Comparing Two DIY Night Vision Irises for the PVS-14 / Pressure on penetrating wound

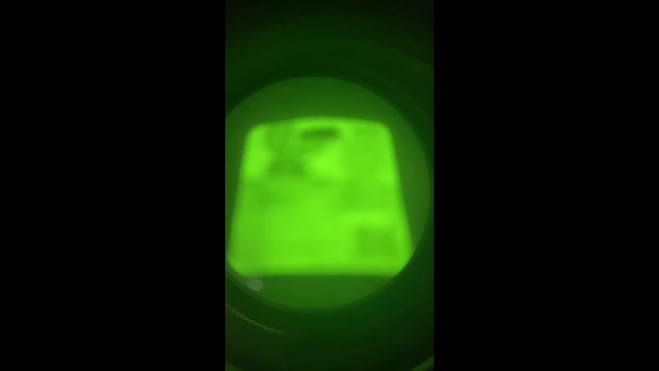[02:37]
here i'm just looking through one of the pods and adjusting the iris i am constricting and we